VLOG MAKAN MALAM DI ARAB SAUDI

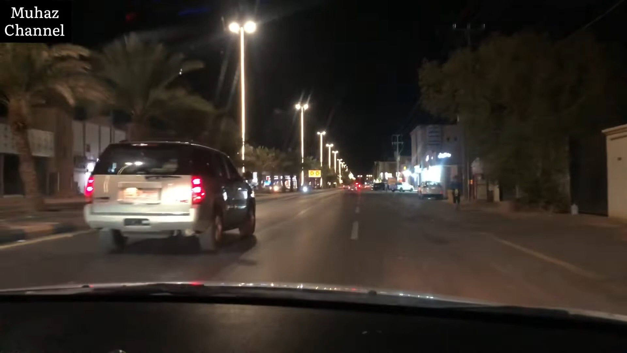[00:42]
Ayo. Alin ro akil sa. Ayo. Lazin akil full, badin iji sugul mia mia sa. Iji iji energi. Belum makan, bye. Belum makan. Belum makan. Ya, kita lihat kondisinya semua nutup ya, semua toko-toko. Jadi waktu sholat nutup. Semua
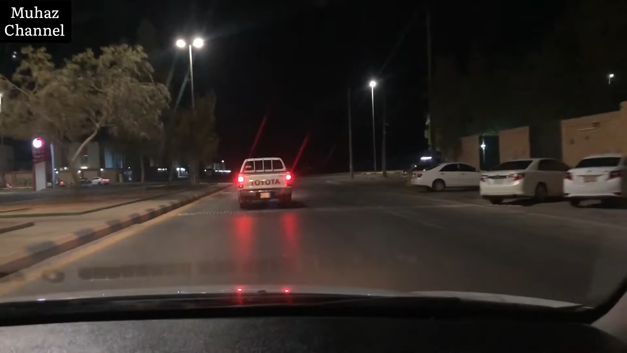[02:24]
Jadi semuanya rata-rata nutup toko-toko yang ada di sini.